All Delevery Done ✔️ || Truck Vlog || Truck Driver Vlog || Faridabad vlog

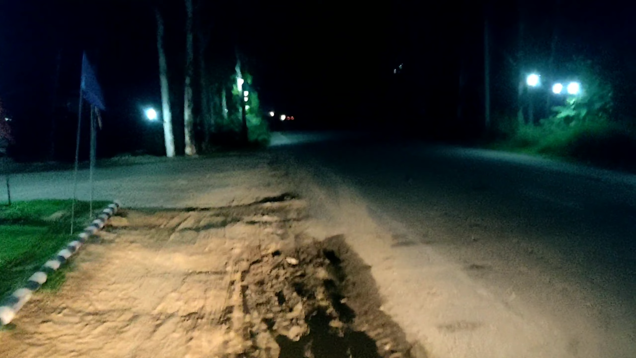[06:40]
तो फाली यह रहा प्रिटल पंप यह रहा है बे और हम लोग निकल चुके हैं परिदावाद